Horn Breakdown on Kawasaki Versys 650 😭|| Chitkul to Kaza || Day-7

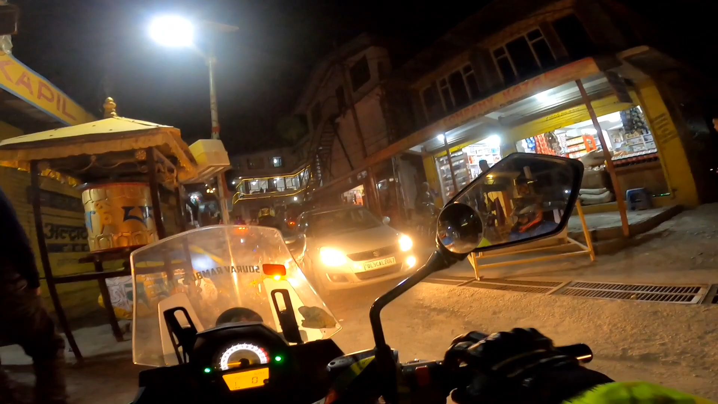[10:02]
अभी काजा टाउन में घुसे हैं।
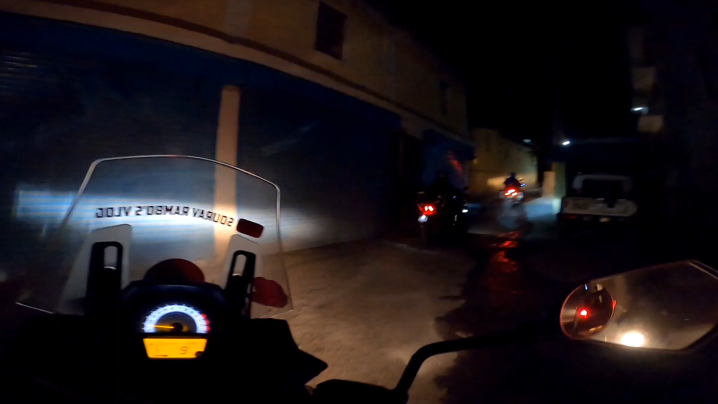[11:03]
टन में बहुत छोटा रास्ता है अभी क्या ही बोले।